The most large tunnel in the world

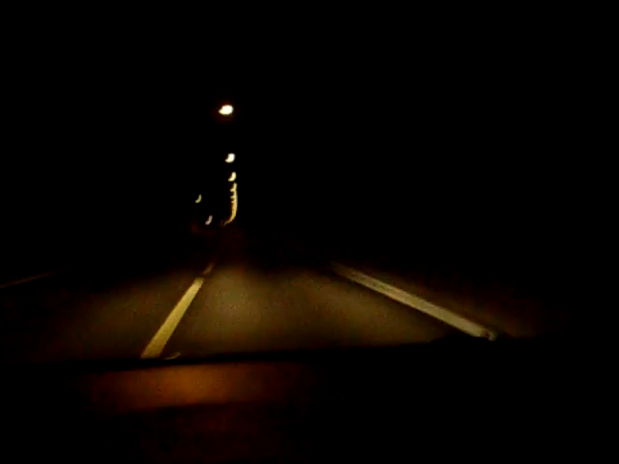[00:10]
Y hay que ir a 70 como los gilipollas ahí. Tú vas a 80. Ya voy a 80. Pero allí a lo lejos hay algo. Una luz. ¿Qué será? La caverna del oso. Me ha cogido un camión, joder. Ese cabrón de atrás es un camión y me ha cogido. Pero llevo esto.